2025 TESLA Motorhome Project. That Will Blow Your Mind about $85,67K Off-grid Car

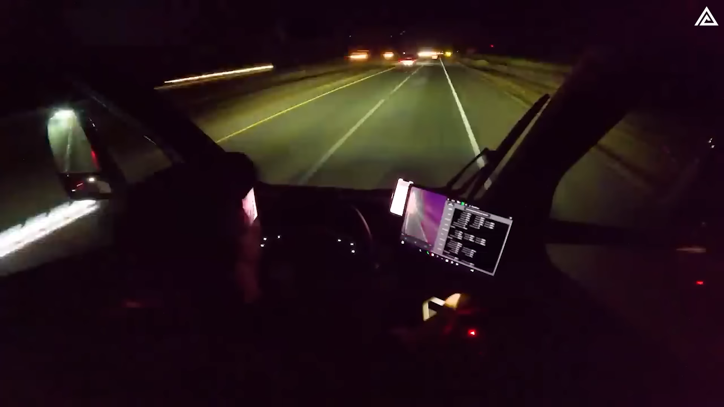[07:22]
The Tesla Semi is equipped with enhanced Autopilot, which features automatic lane keeping, adaptive cruise control, automatic lane changes and enhanced summon.
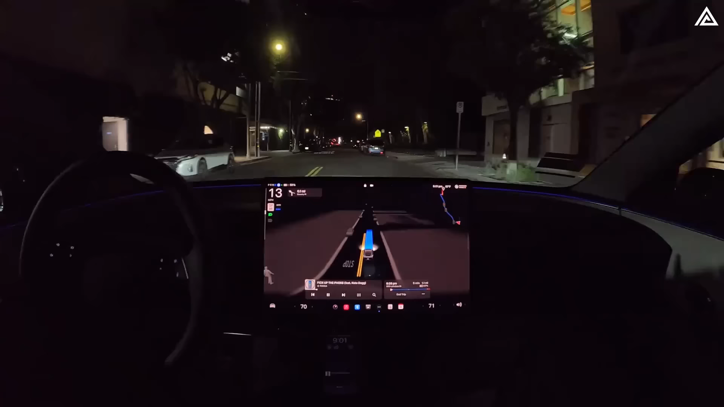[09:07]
Autonomous driving also enhances resource management by optimising driving patterns to extend battery life and maximise the use of solar energy.